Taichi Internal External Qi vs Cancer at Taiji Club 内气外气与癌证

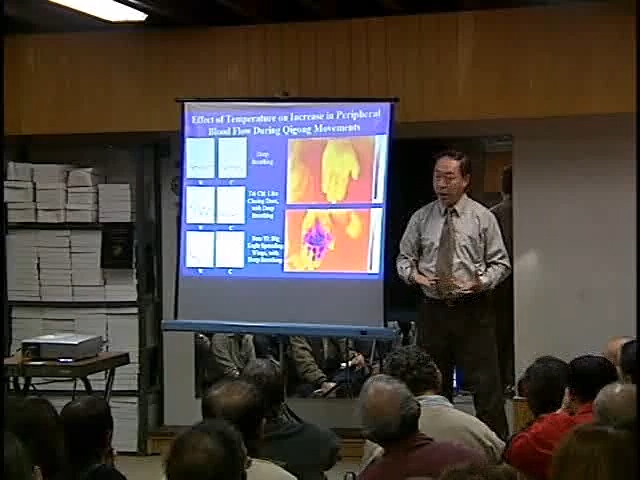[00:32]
Because when you relax, your blood vessels dilate, and it gives your blood more of a chance to flow. If you're really stressed, okay, then facial constriction will prevent that effect from happening.
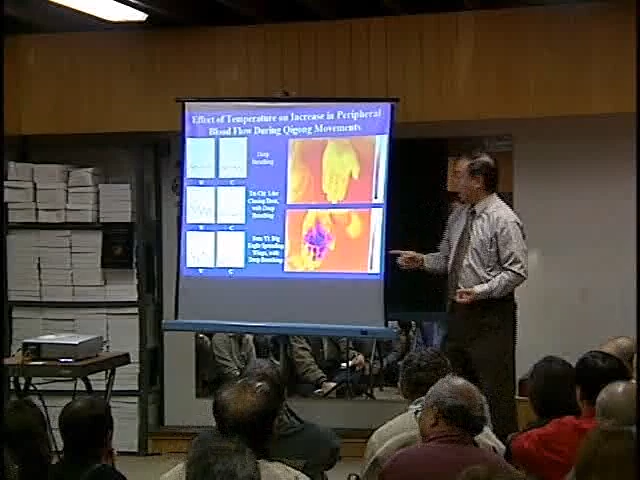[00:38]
Now, in this case, we stimulate stress by putting the hand in cold water first, and then do this.
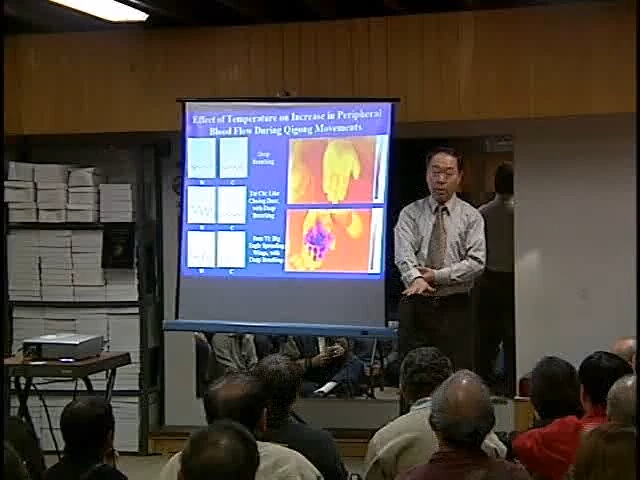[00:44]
So, this is such a hand using an infrared camera to measure the temperature of the hand in something like,
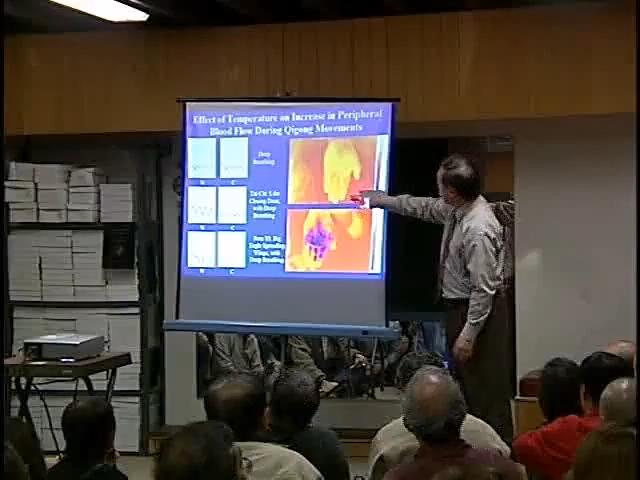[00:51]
you know, 35, 36 degrees centigrade.
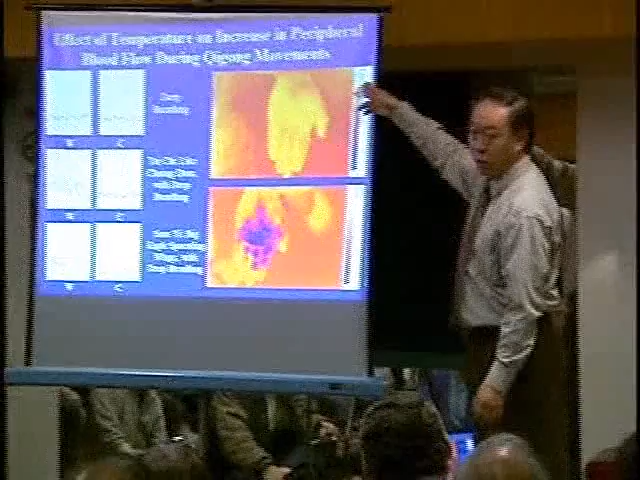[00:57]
Then, after cooling the hand, you pull the hand down to like 15 degrees,